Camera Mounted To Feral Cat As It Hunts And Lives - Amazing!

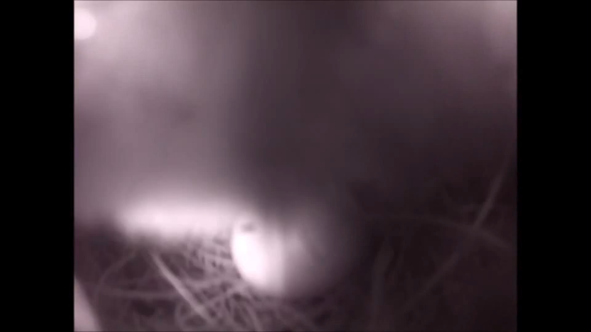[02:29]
For every hunting event we witnessed, whether successful or not, we try and record the kind of micro-habitat that the cat approached as the prey,
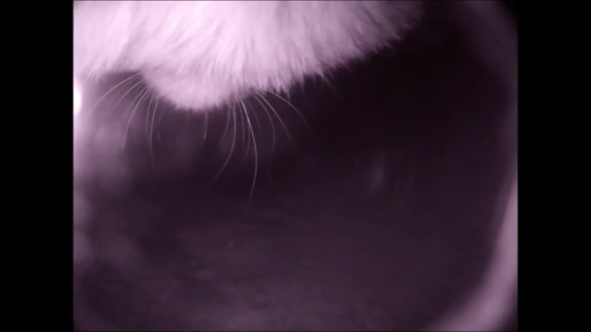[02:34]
and the micro-habitat where the prey was killed.
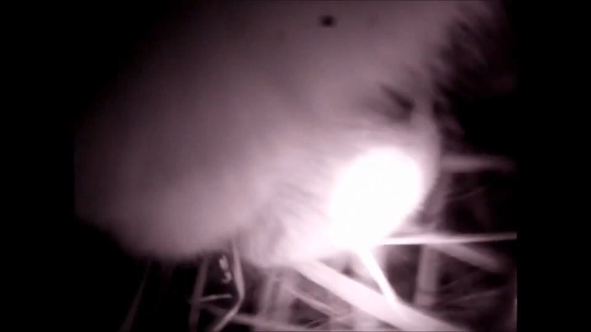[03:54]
Although there is some grass about, it was not in a dense grass tussock. And this one, that was in a small opening within its Cinefex grassland.
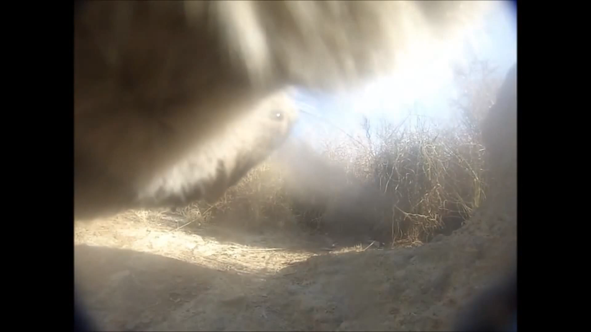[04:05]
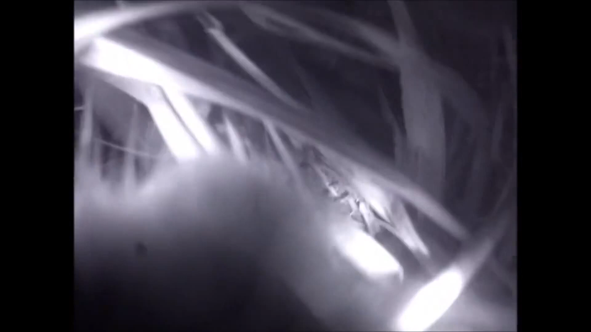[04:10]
Most prey, the hidden dense grass, survived. However, some prey was too big to hide.
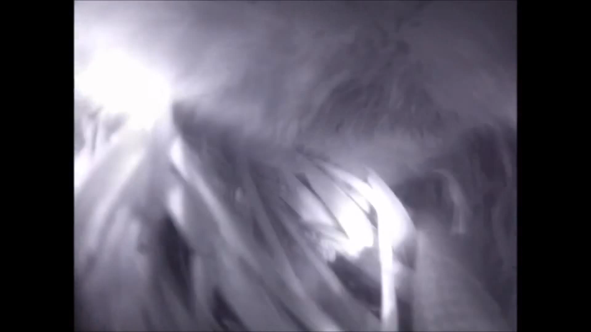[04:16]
This is a venomous western brown snake. Even though it hid in a dense grass tussock, the cat just pulled it out.
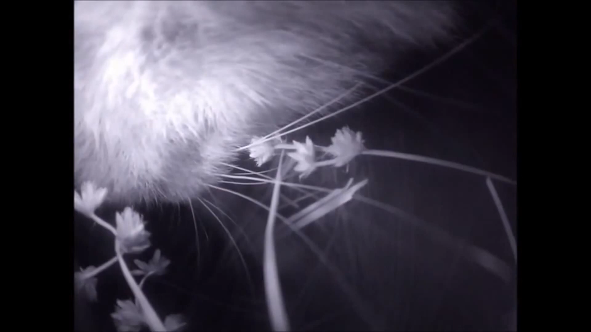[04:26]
Interestingly, the cat spends around 10 minutes chewing the head off the snake, before it ate the rest of the body.
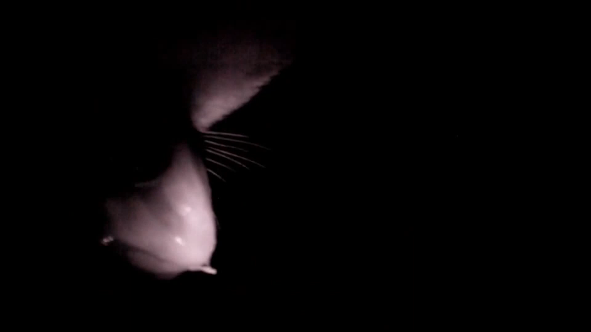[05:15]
Most prey that was killed was eaten, but not everything. This is an example of a giant burrowing frog that was killed.
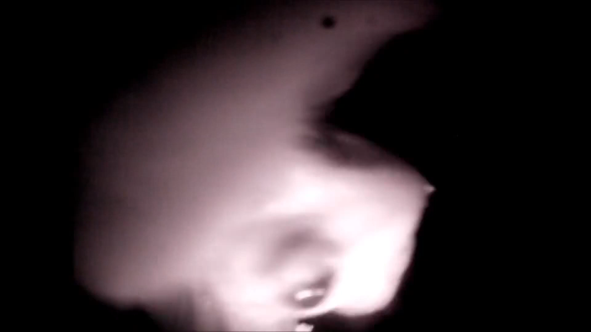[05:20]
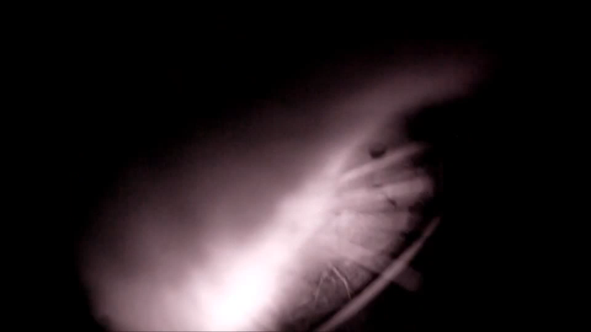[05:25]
But as you can see here, the cat dragged it away from where it killed it, dropped it, and did not eat it.